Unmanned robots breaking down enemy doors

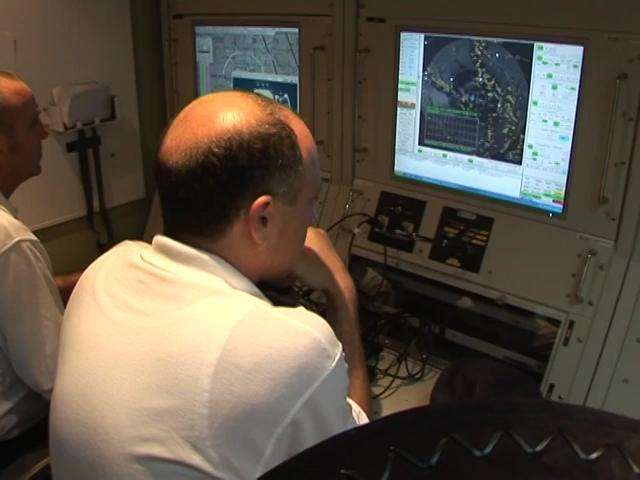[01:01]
There's someone who monitors the plane's movements, someone who observes the radar, and a camera operator who zooms in on targets.